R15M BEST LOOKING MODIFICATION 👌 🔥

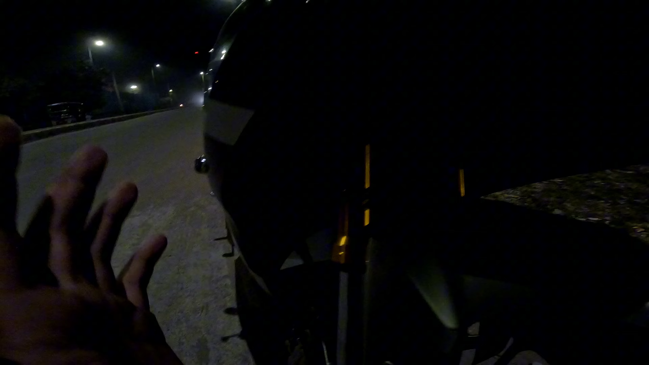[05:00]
अपनी यहां पर भी बिलिंग कर अपने जो सही कर वाली है दैन उसके बाद यहां पर जो अपनी यह लाइट ब्लू वाली यह दोनों साइड एक साइड नहीं आपको दूसरी साइट भी